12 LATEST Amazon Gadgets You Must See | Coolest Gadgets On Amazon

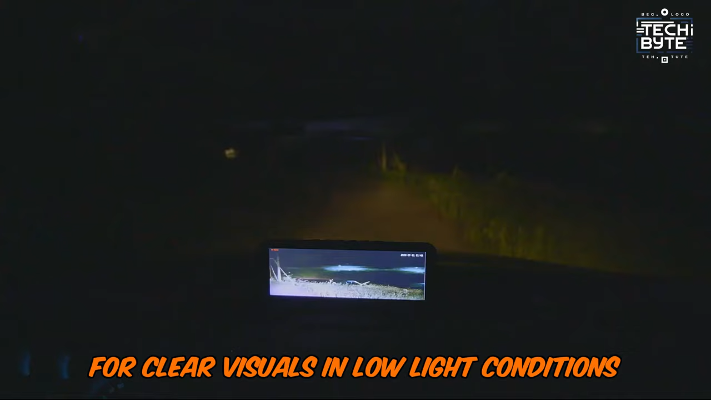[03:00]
Loop cycle recording automatically replaces old footage with new when the memory reaches capacity,